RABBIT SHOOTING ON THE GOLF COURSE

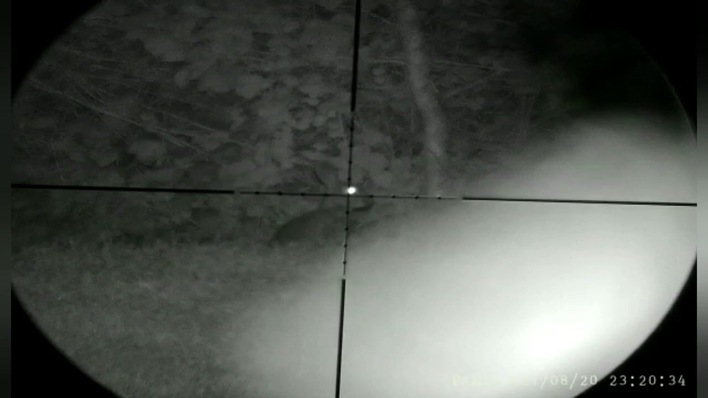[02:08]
Right, that was the first rabbit, with a nice little headshot, and I managed to get a backflip out of it as well.
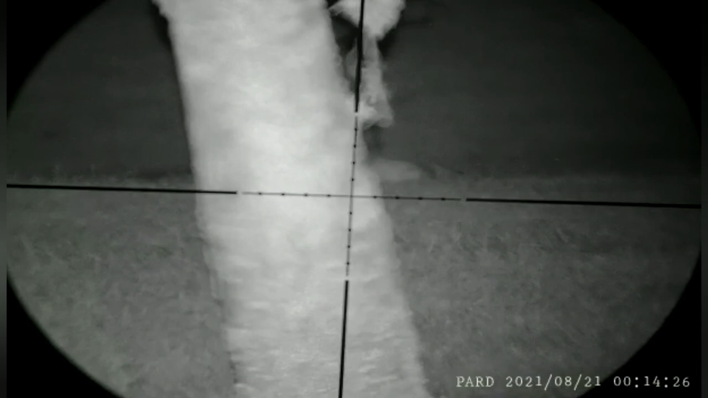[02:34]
Right, after shooting that one, with the heart and lung shot, this one,
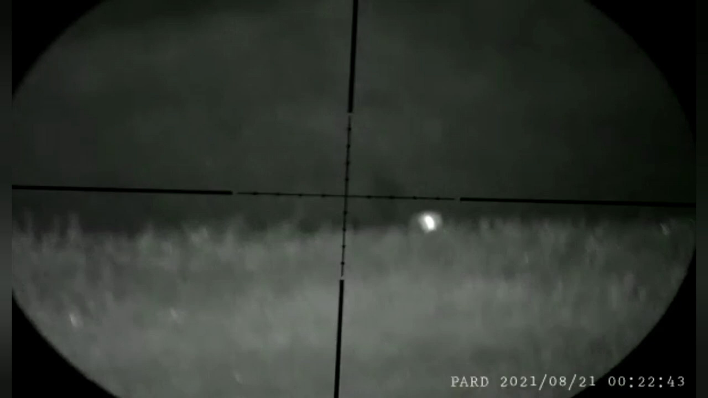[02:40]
I thought he could hide from me, but, I spotted him.
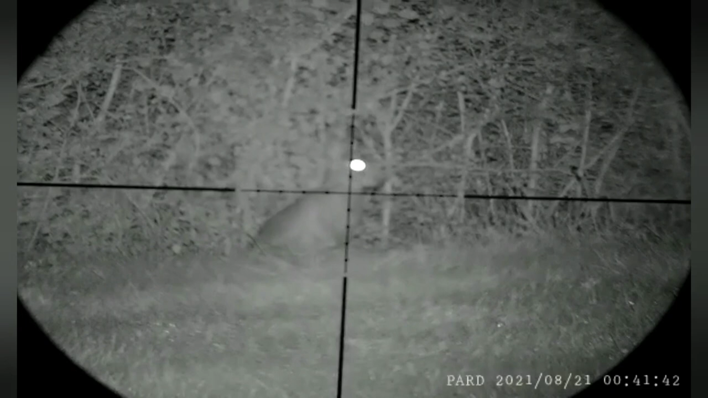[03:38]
Right, there's nothing more coming out of here. Right, there's nothing more Like the이면 comes off of here, and this one is full under fairway.ENS
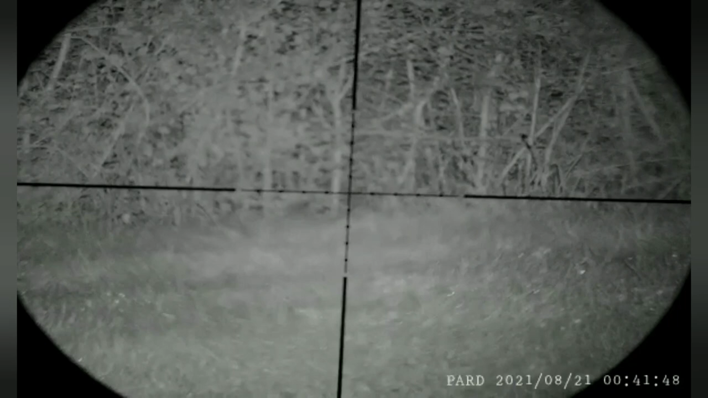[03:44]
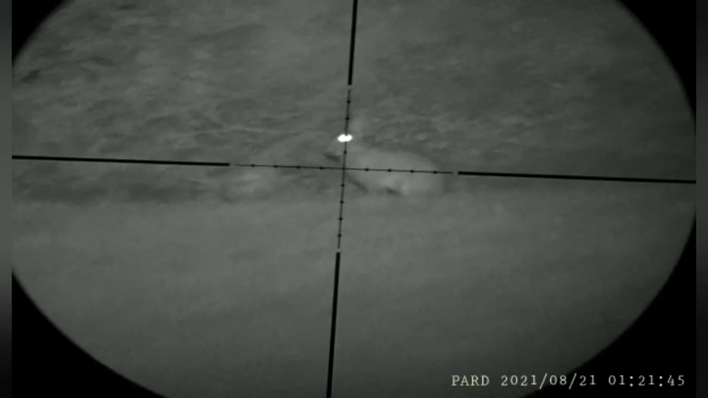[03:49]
right this shot here i thought i completely missed
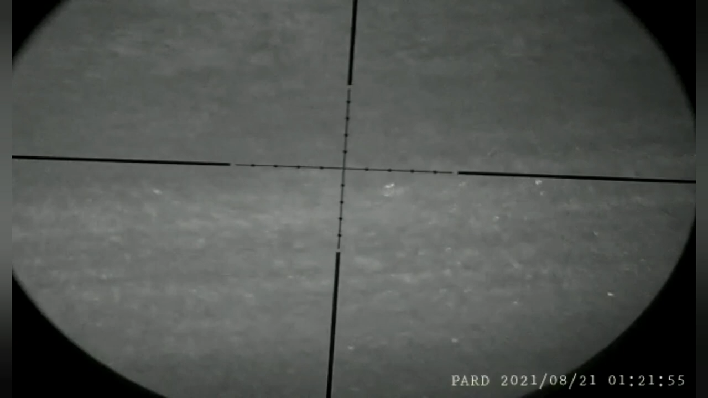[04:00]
it but i caught him on the thermal laying behind the tree so when i went up to him i found him he was wounded so i had to give him a
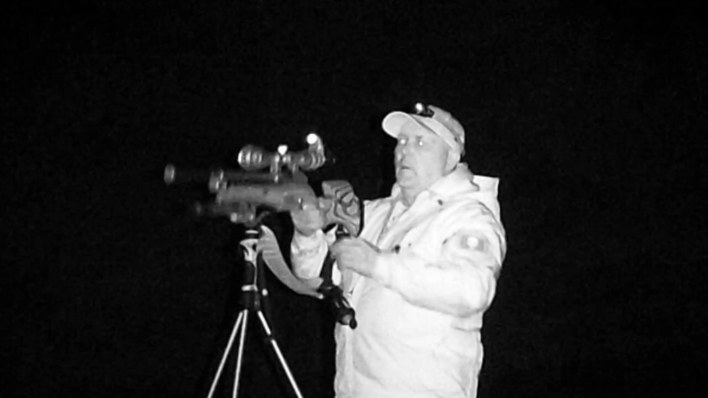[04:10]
follow-up shot right
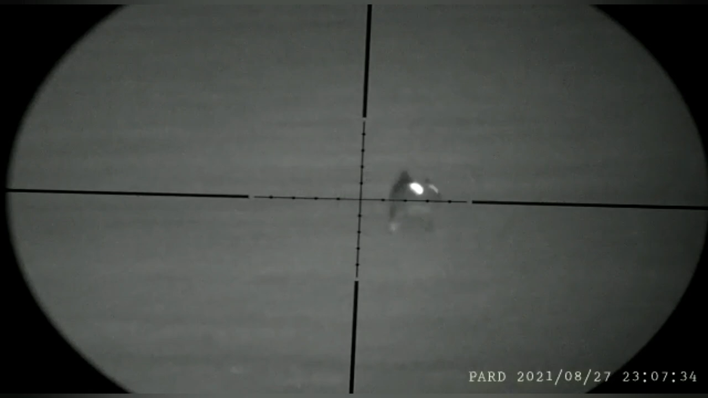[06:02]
I did give him a little squeak to try and stop him running and he did.
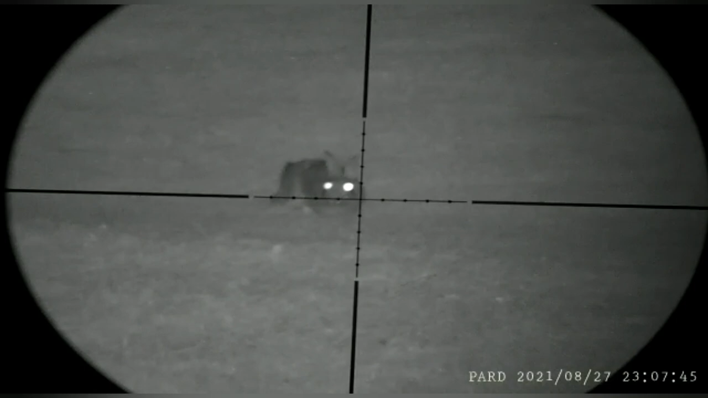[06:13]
So, line the crosshairs up and took him out with a perfect headshot.
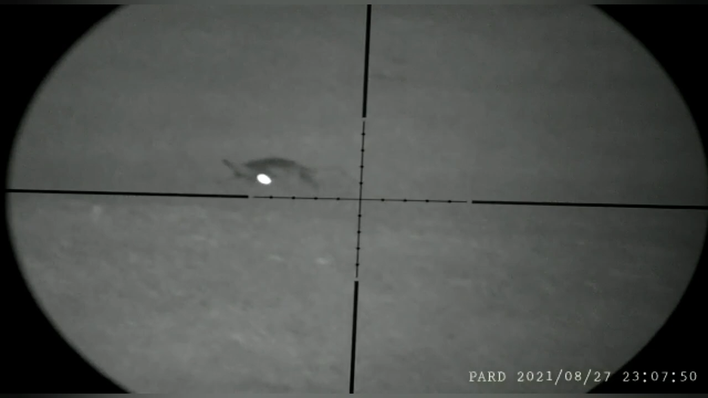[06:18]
Right, I did shoot three rabbits very very quickly on that green and I decided to move on to the next fairway. So,
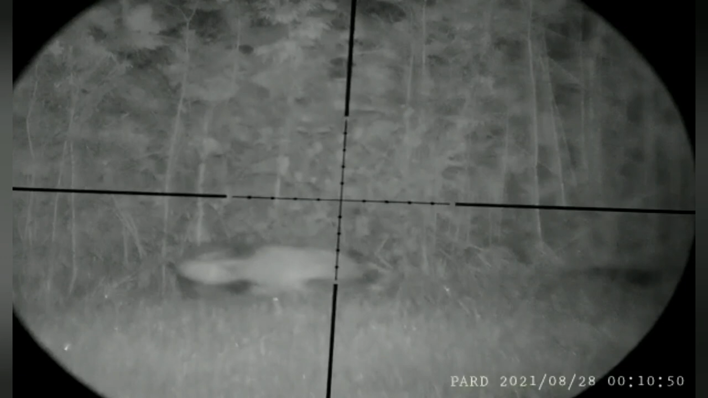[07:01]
the crosshairs up and took him out with a perfect headshot.
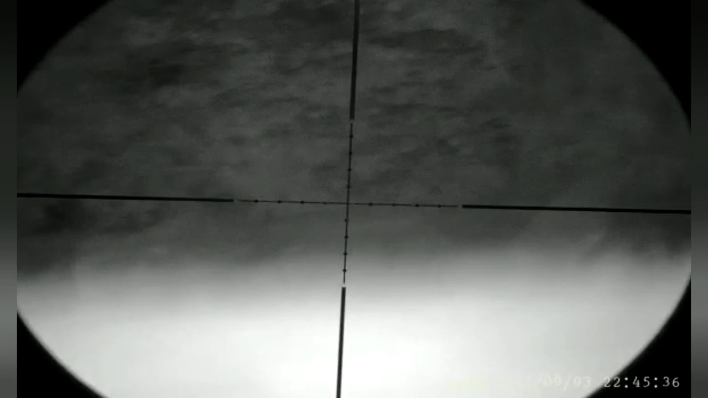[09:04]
Right, I thought I messed that shot up. But I did find the rabbit laying there in the bushes.
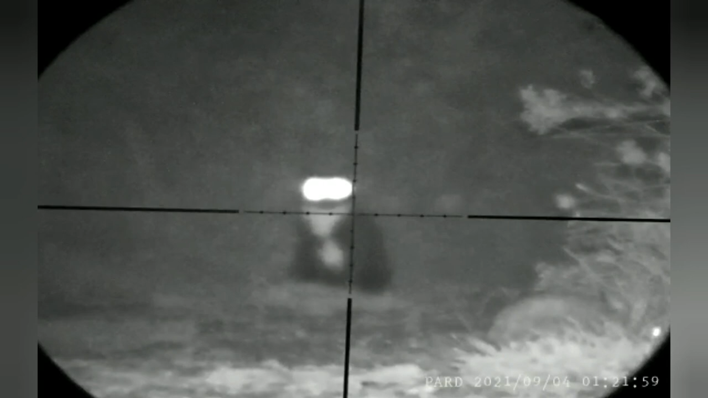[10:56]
and this little cat always seems to pop up on his fairway, so I thought, give me a little lesson how to take out rabbits.
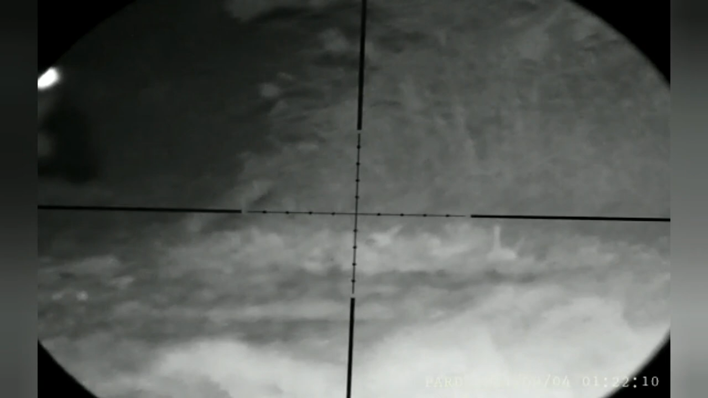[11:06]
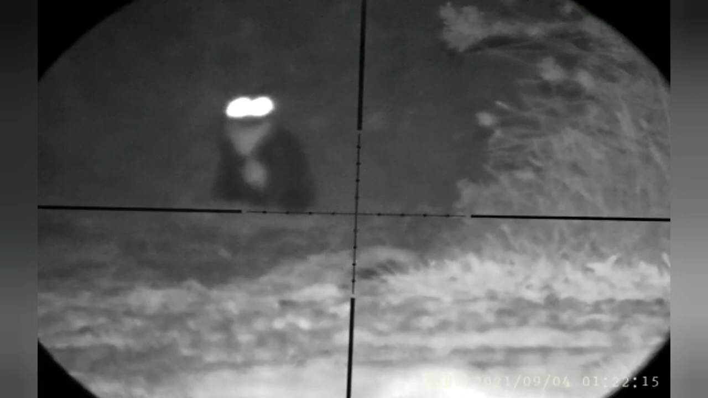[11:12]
After taking that shot, I thought the cat would bolt off, but he's quite happy just to sit here and watch me take these rabbits out.
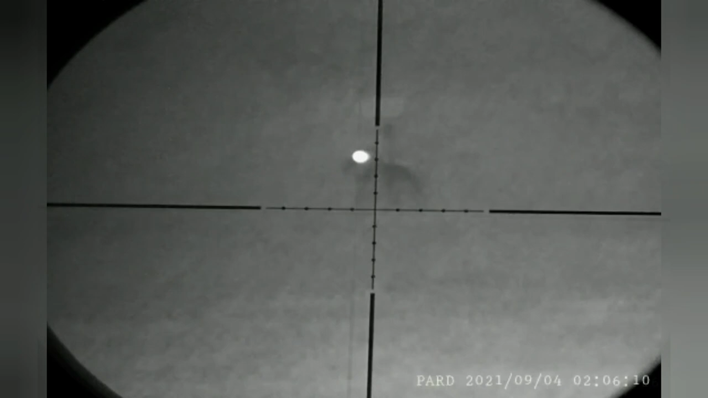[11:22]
When taking that shot, the pellet skimmed straight in front of his face.
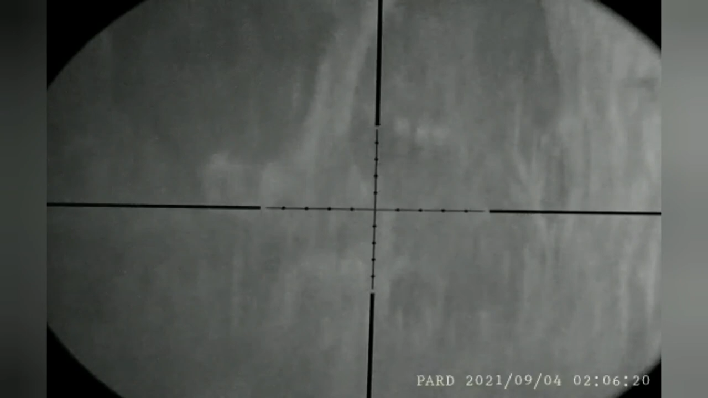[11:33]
Then rabbit decides to run in the bushes to hide from me, but he doesn't realise I've got night vision,